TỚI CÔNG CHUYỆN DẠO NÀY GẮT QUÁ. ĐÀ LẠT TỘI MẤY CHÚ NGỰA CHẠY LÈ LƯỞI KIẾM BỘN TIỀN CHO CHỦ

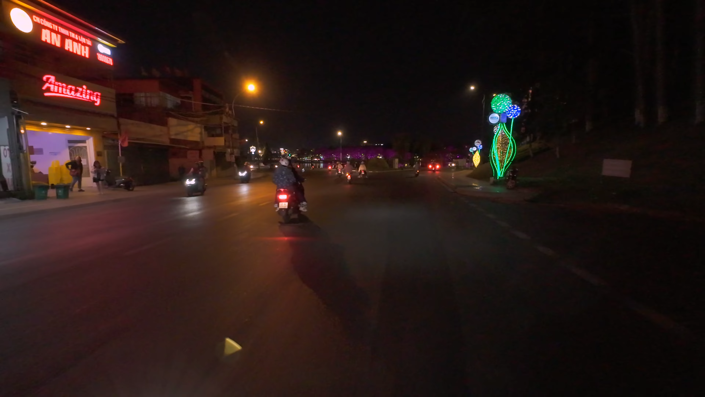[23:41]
Về tới đầu này là lại là hồ Xuân Hương nữa rồi, rất là nhanh
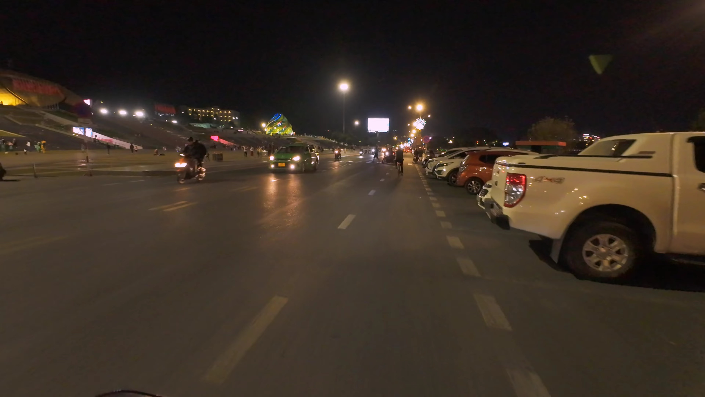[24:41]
Rồi về mén này là quảng trường Lâm Viên quý vị ha
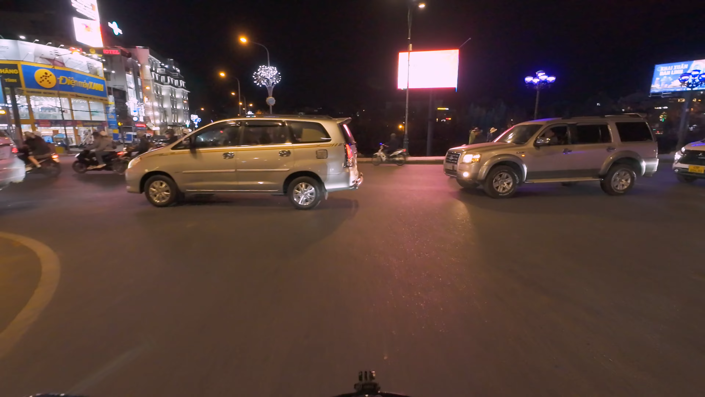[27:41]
Lên đường Trần Phú đi về ha
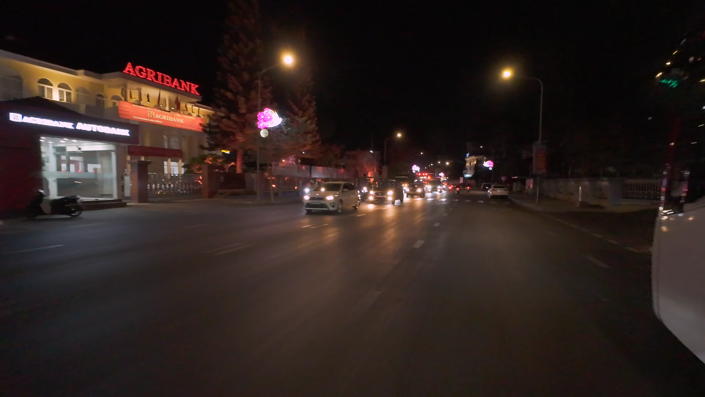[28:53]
Đây là cái thời điểm mà bà con mình là đưa đón con em đi học thêm về
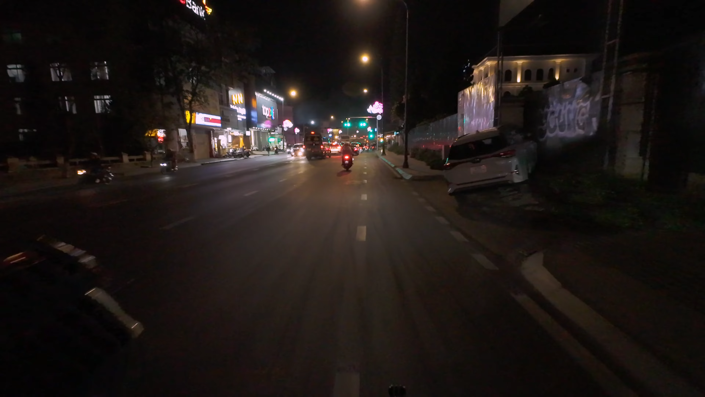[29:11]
Nói chung là con em của chúng ta đi học cả ngày lắm đêm đấy